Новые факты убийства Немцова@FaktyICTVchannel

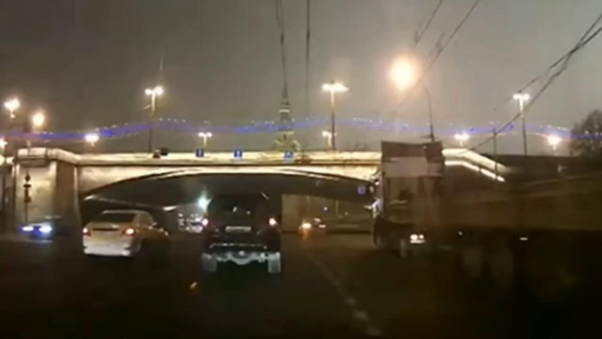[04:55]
Улиц Ильинки, Варварки и Васильевского спуска. Эти кадры сняты за минуту до выстрела.
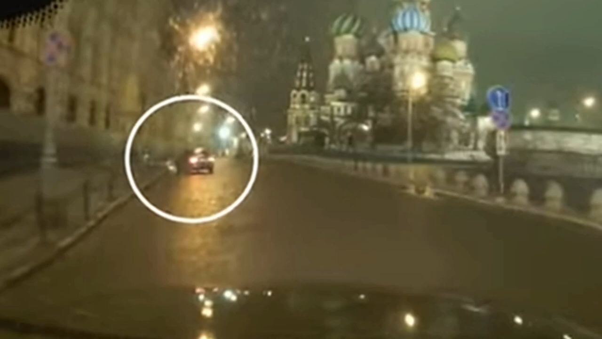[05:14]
Здесь у нас знак «Остановка запрещена», здесь «Остановка запрещена».